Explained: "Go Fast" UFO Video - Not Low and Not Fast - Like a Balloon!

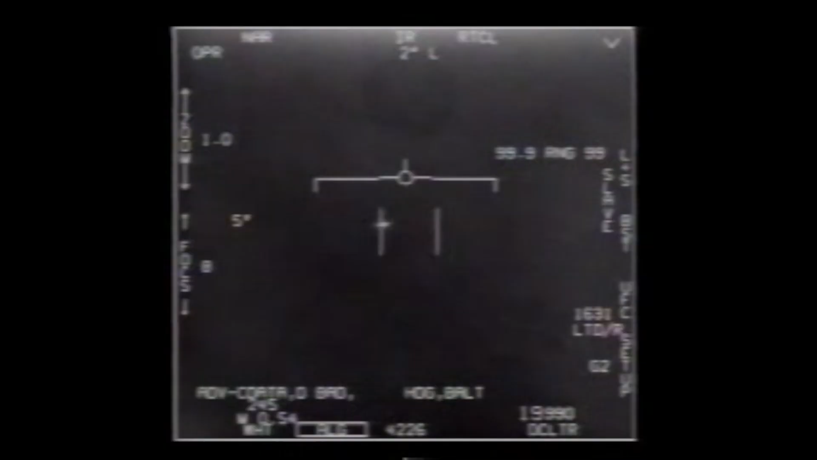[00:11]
All three videos were extensively analyzed on Metabunk over a year ago.
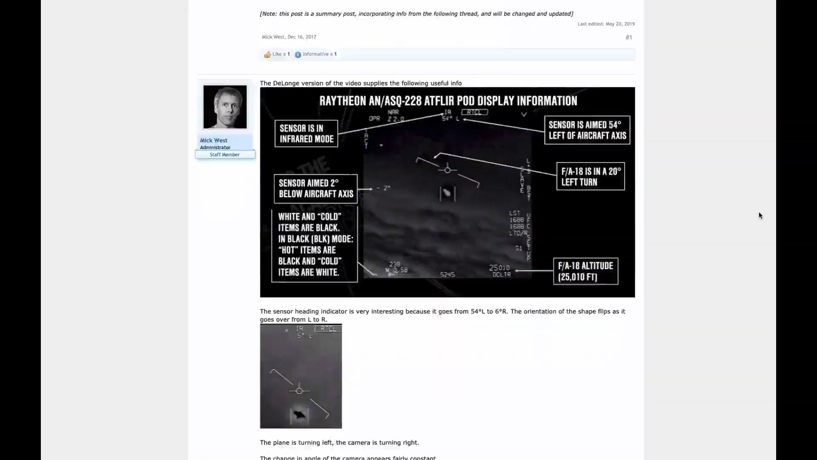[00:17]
Nimitz is probably just a distant jet.
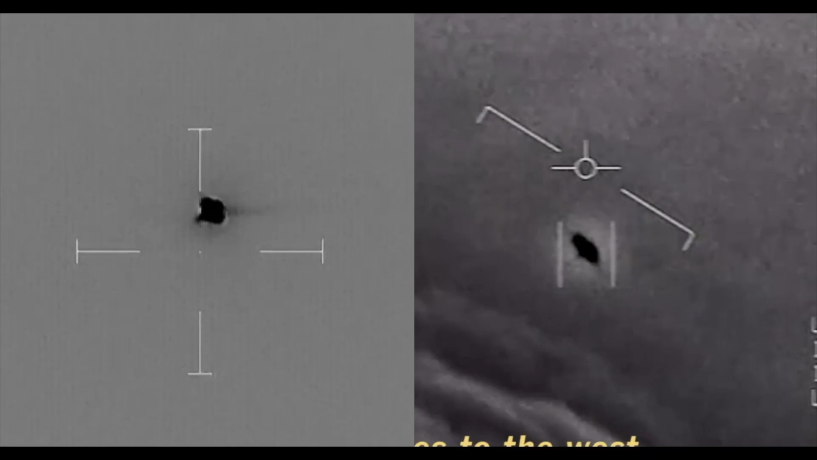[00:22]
Gimbal is also probably a distant jet, but this time with a rotating glare that's just an artifact of the Gimbal-mounted camera system.
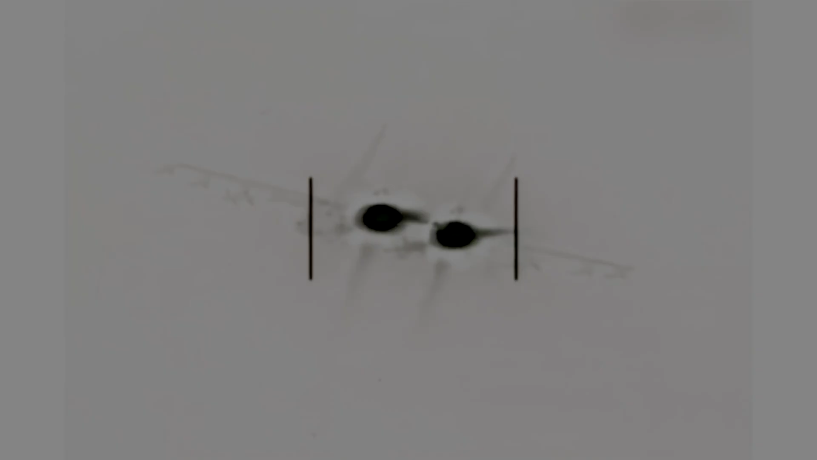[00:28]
But what I want to discuss here is the Go Fast video.
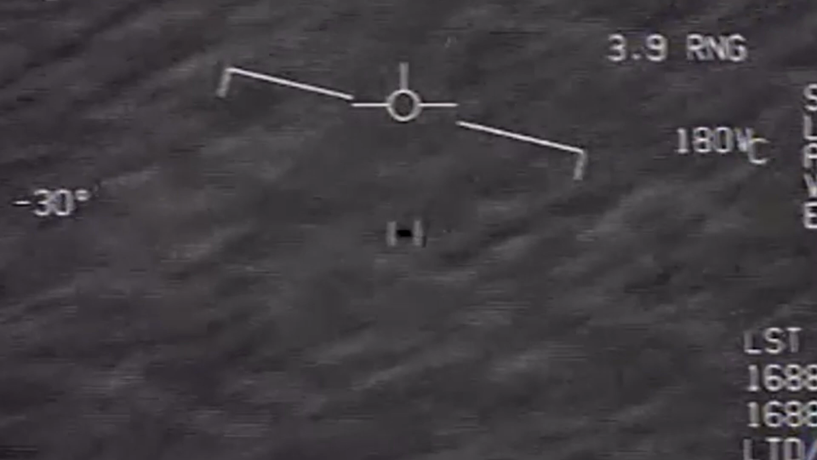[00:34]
This video appears to show an object flying very close to the water, which is how it's presented on Unidentified.
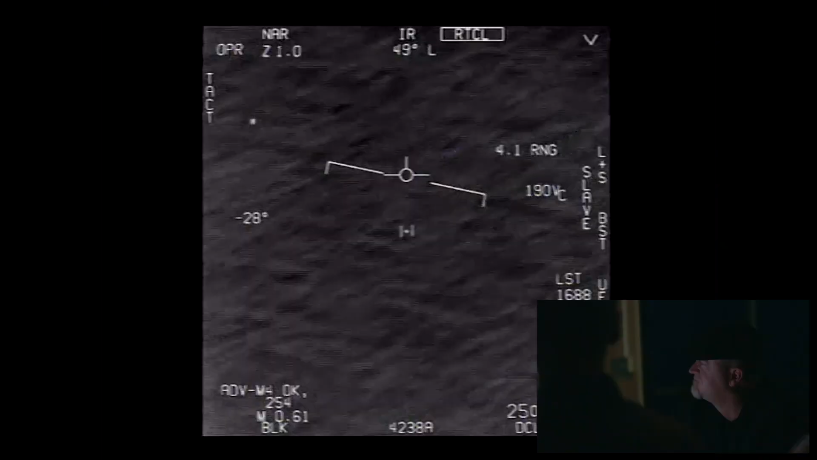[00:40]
That thing is hauling fast. That's exactly my point. It's a little less than two-thirds of speed of sound. This description is repeated on the To the Stars Academy page, where the video was first released.
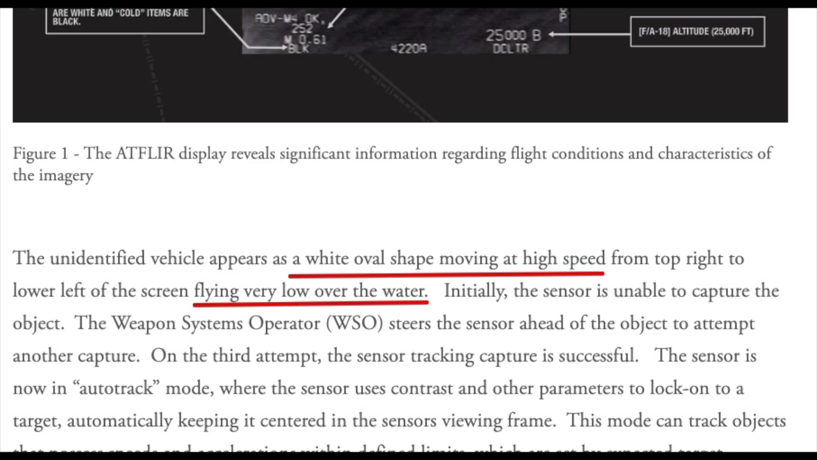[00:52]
A white oval shape moving at high speed, flying very low over the water. But is it really low and fast? No, it's not. It's actually high and slow.
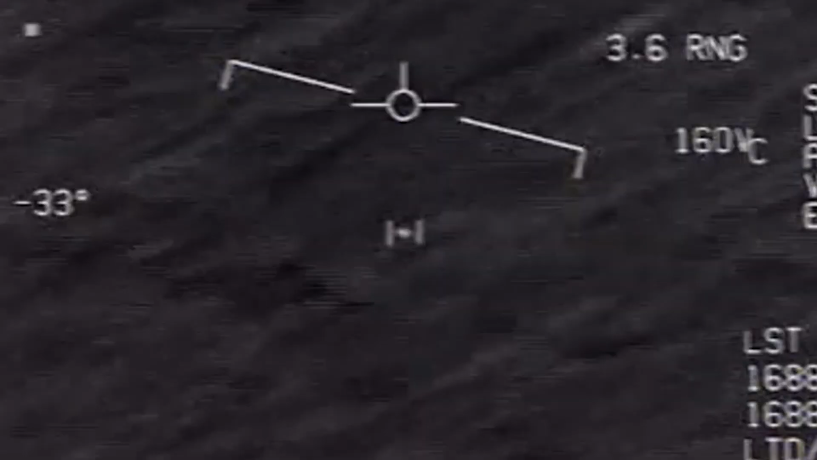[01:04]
And we can prove this with the information in the video. There's a bunch of numbers on screen.
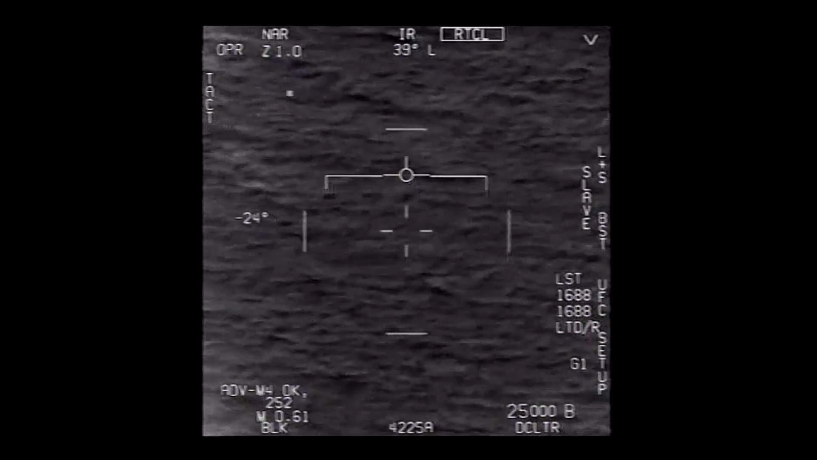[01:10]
The altitude of the jet is pretty constant at 25,000 feet. The calibrated airspeed in the lower left is also fairly constant at around 255 knots, which gives a true airspeed of 370 knots when you correct for the 25,000 feet pressure altitude. The jet is flying straight at first. But after locking on, it banks about 13 degrees to the left. I extracted this information by feature tracking the ends of the horizon line.
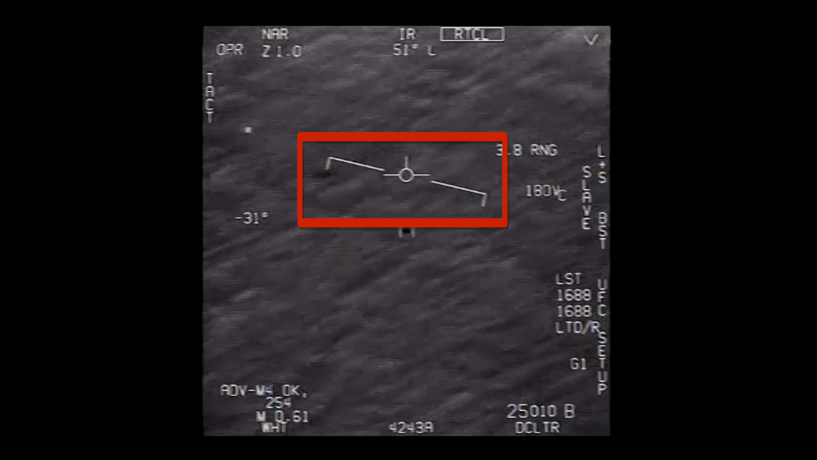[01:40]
So the jet's turning a little bit to the left. The number at the top is the angle of the camera relative to the front of the jet. It goes from 35 degrees left to 58 degrees left. The number on the middle left is the camera's downward tilt. It goes from 22 degrees down to 35 degrees down. One of the more important numbers here is the range number on the right-hand side labeled RNG. This is the distance to the target in nautical miles.
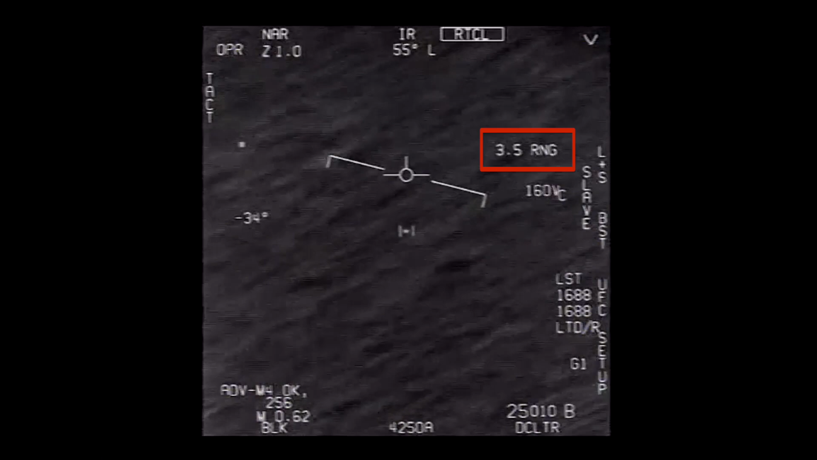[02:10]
It does not show up until the target is acquired, but then it goes from 4.4 nautical miles to 3.3 nautical miles. So we can use all these numbers and how they change over time to do two things. Firstly, we can calculate how high the object is. That isn't too complicated.
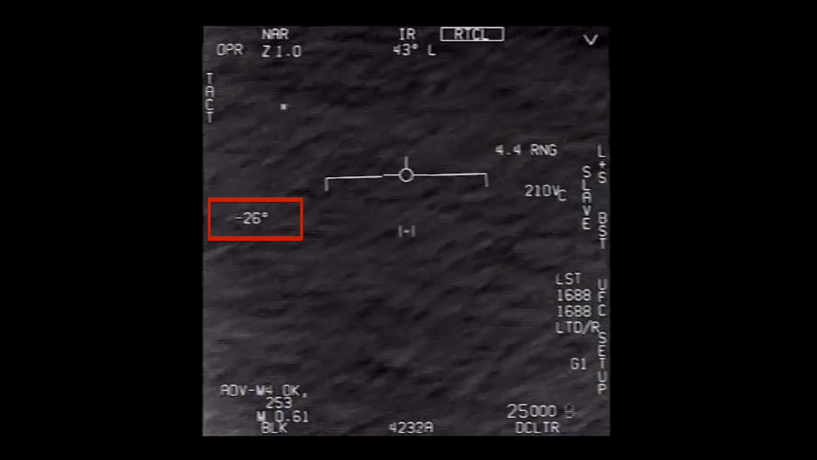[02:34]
We know the angle the camera is looking down at, and we know the distance to the object. So the height of the object below the camera is really just simple trigonometry.
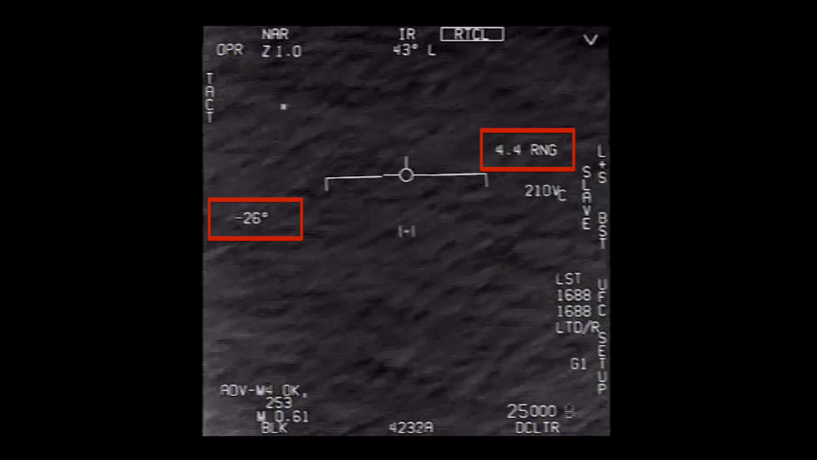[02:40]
It's the range multiplied by the sign of the downward angle. If you take the object at the start and the end of the tracking,
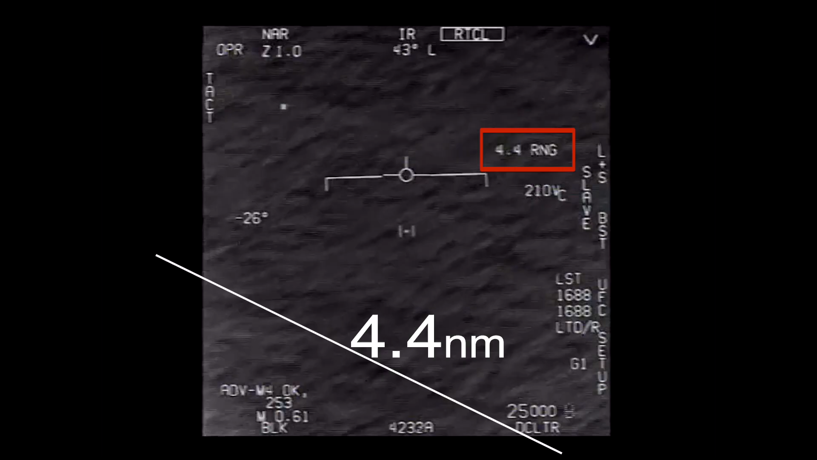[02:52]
we get 4.4 nautical miles times the sign of 26 degrees gives us 1.92 nautical miles below the plane. Then at the end, 3.4 nautical miles times the sign of 35 degrees gives us 1.95 nautical miles,
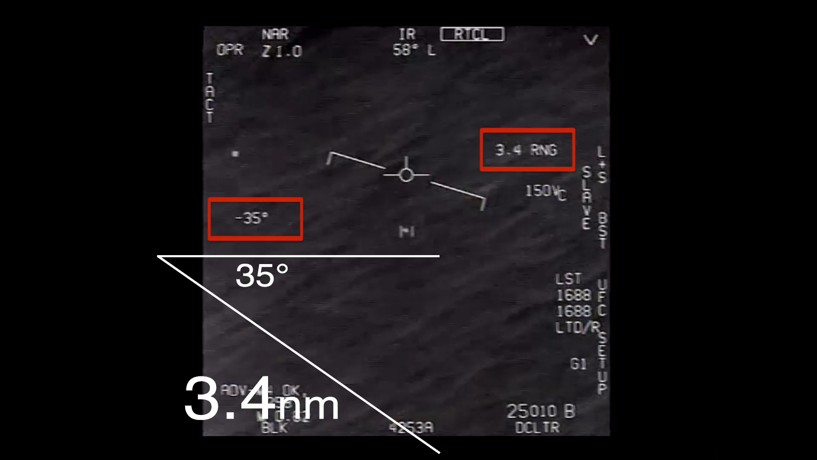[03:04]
about the same.
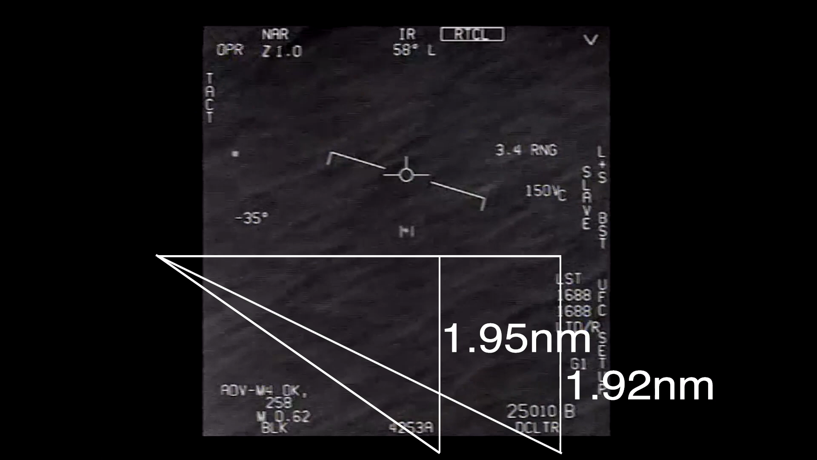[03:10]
Then it's an object that's around 13,000 feet above the water.